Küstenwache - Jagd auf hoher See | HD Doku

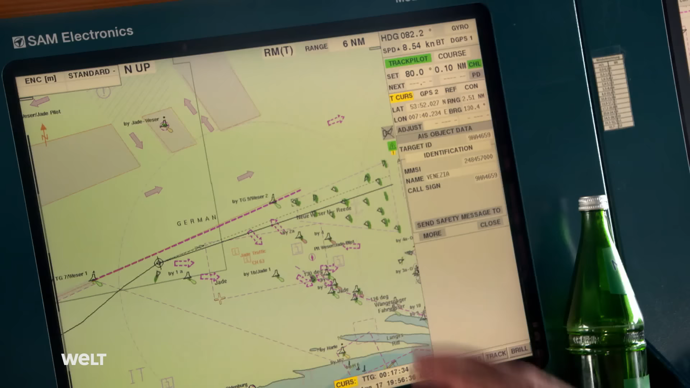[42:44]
Auf ihrem Monitor können die Offiziere alle wichtigen Informationen über Schiffe abrufen. Alle diese Dreiecke, das sind alles Fahrzeuge.
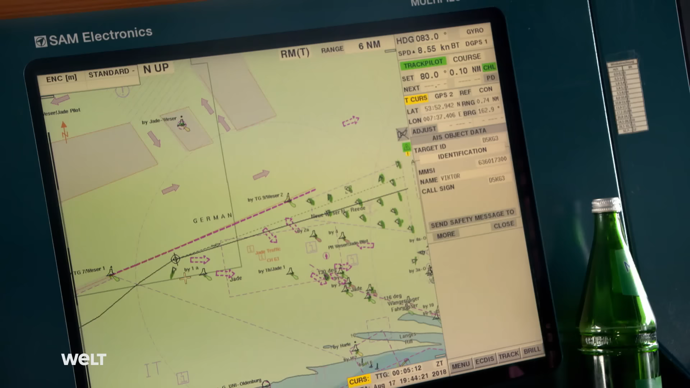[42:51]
Über dieses sogenannte Automatic Information System kann ich die anklicken.
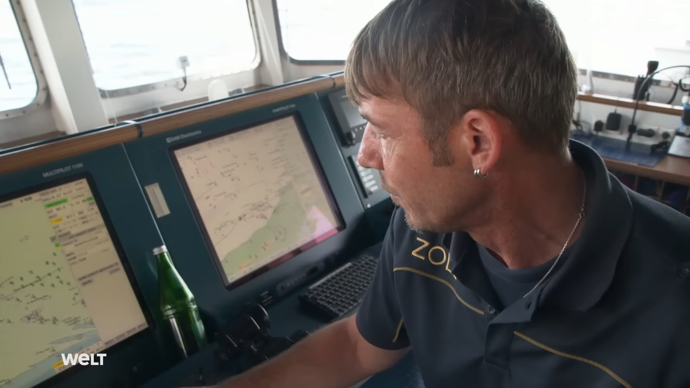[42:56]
Und das Fahrzeug, was wir eben hatten, das war die ***.
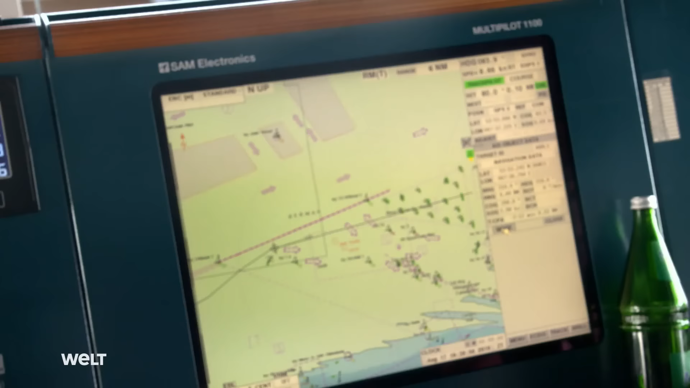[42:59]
Mit Heimathafen Monrovia. Die entsprechenden Informationen, die kann ich hier ablesen.